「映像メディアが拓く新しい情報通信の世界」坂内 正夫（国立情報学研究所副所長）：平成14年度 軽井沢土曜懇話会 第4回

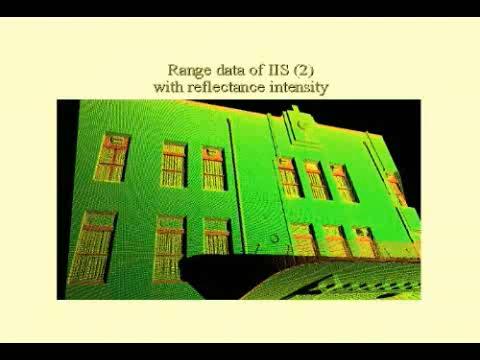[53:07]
でそれによってこういったああいうふうに先ほどのこういうスキャニングして取りまして、で周りにちょっと木があったりするのでちょっと汚らしいですけど、まあ、かなりこの